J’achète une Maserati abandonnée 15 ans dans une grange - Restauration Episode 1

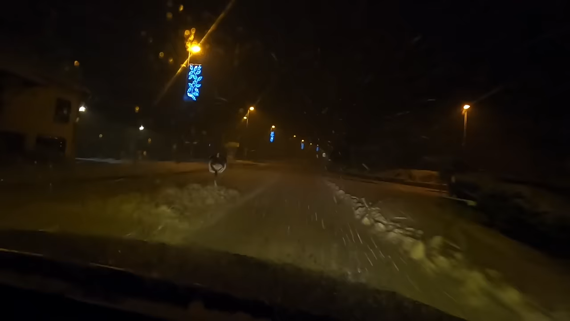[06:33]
évidemment immédiatement après avoir reçu le compte rendu et les photos j'ai pris les billets d'avion en espérant l'acheter avant que quelqu'un d'autre me passe devant il va de soi qu'à 3 heures ce matin là les conditions étaient optimales pour rejoindre l'aéroport de genève